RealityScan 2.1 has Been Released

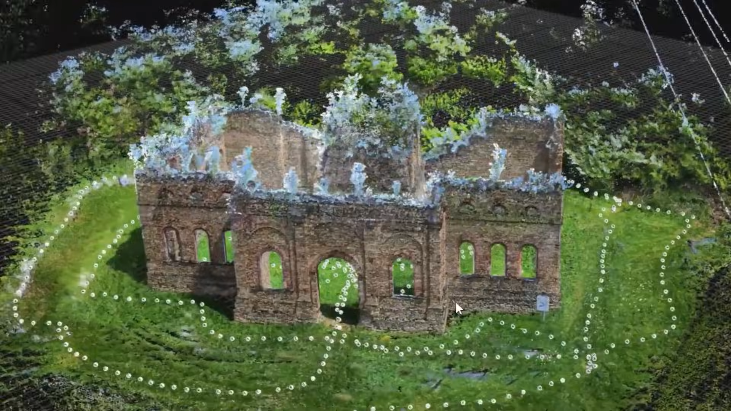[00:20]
First of all, one of the first things you might notice is that the developers have tweaked the UI,
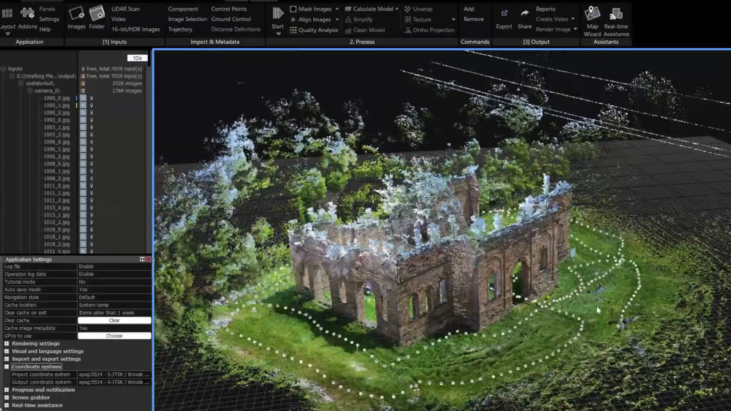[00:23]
so the tools and buttons are now easier to find in the ribbon menus.
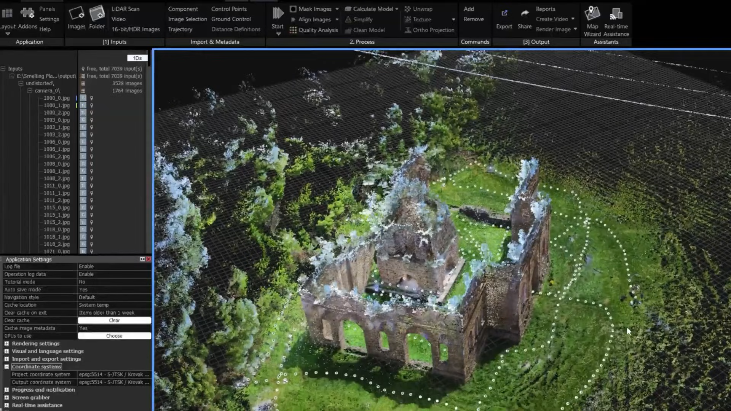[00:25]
So, commonly used functions are now in plain sight.
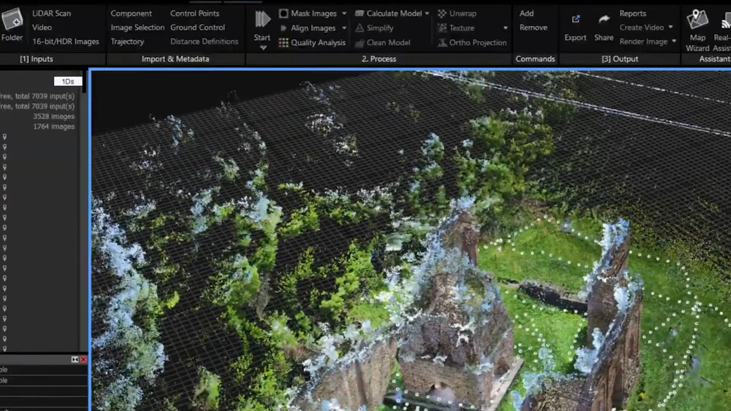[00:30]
Also, the new version really amps up the scanning tools, especially for those using laser scanners and advanced sensors.
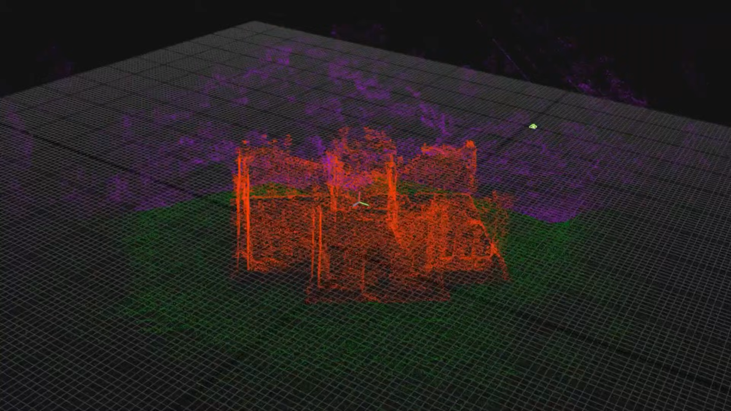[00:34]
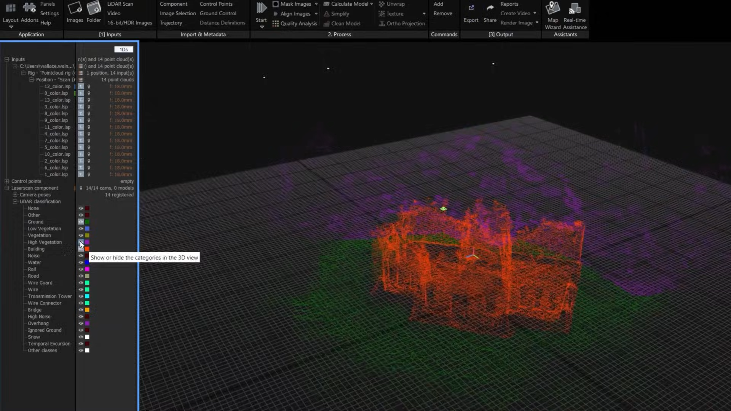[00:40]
You see, Reality Scanner 2.1 now supports importing data from SLAM-based scanners,
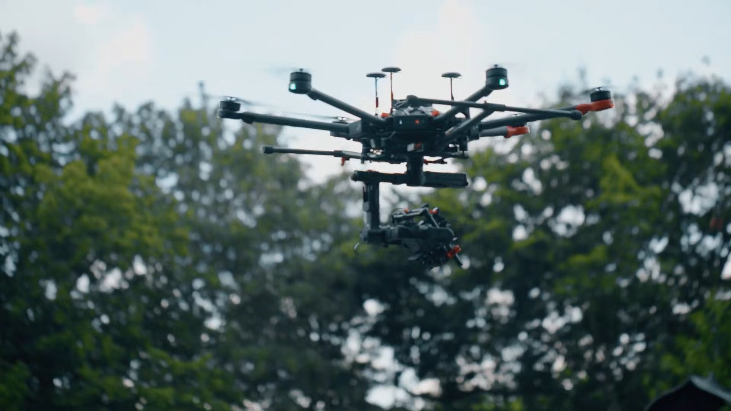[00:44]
the kind of tech used by drones, in addition to robots that map the environment as they move.
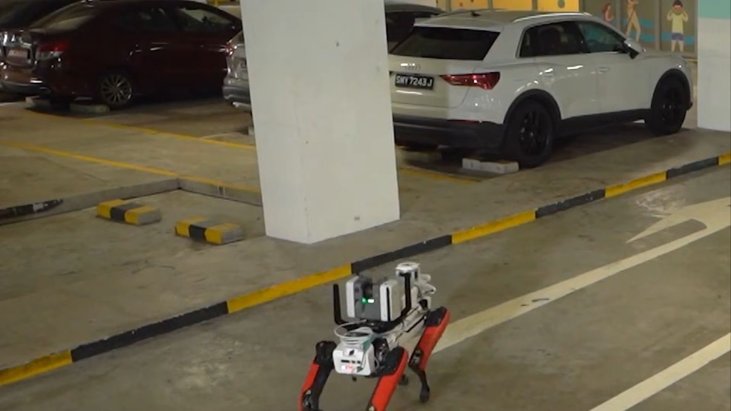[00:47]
You can bring in SLAM Capture's trajectories, images and point cloud,
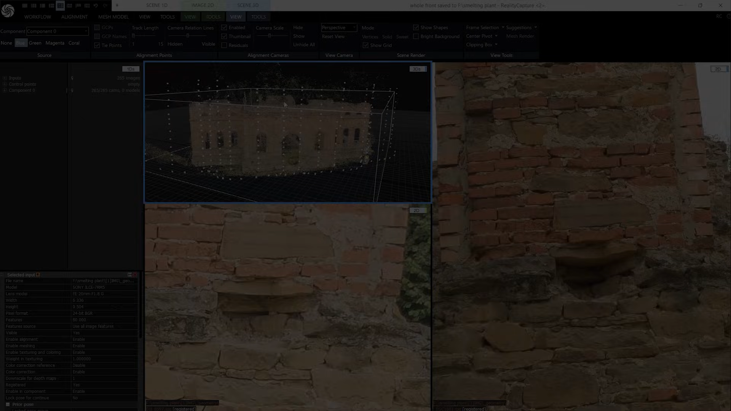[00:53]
and merge it with your regular photogrammetry photos and other laser scans. The benefit is faster data collection, with live feedback.
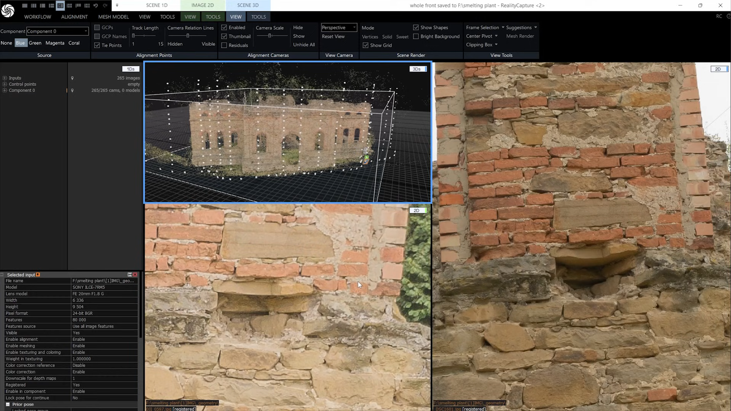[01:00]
As you scan, you can see what areas you have covered, and fill in gaps on the fly. Plus, you can capture surfaces that were tricky for photo-only scans.
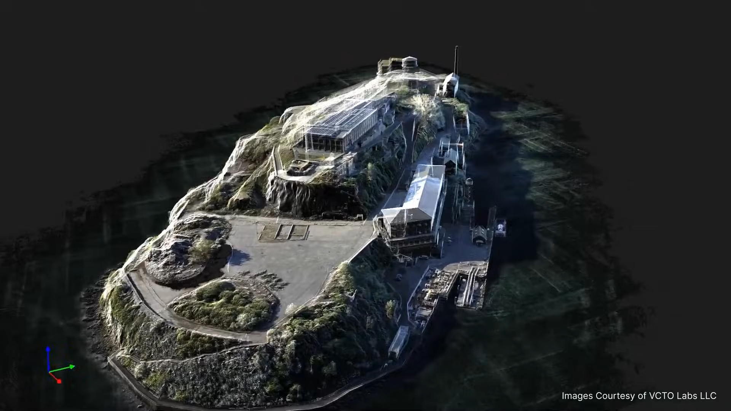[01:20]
letting you automatically exclude terrain classes, I mean classes of different objects when building your model.
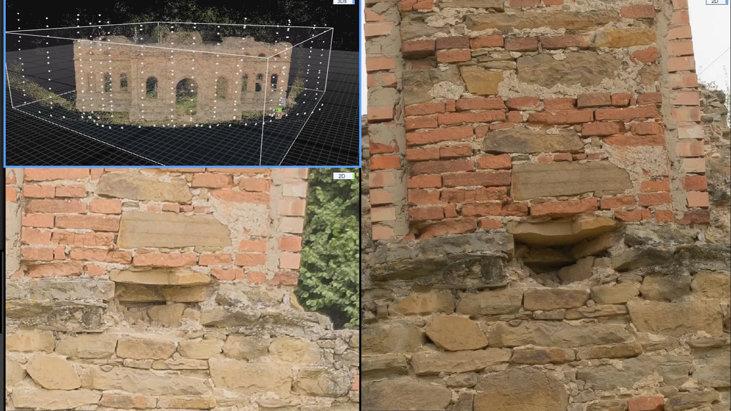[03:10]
In fact, it can even match the lens distortion from the original shots for a one-to-one comparison.
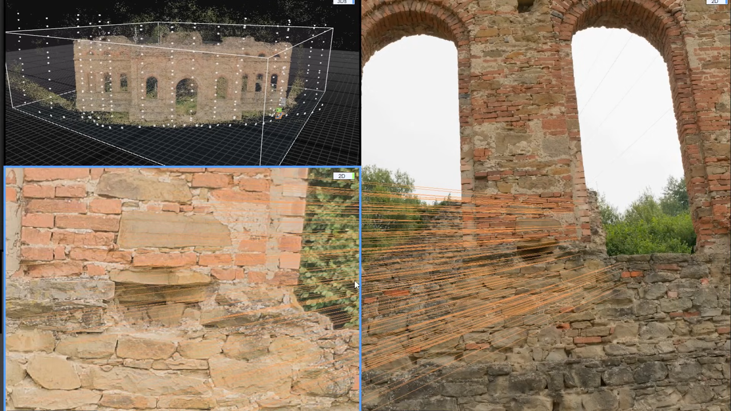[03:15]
I think this is super handy for validating your scan, or creating before and after visuals, and you can additionally export normal maps,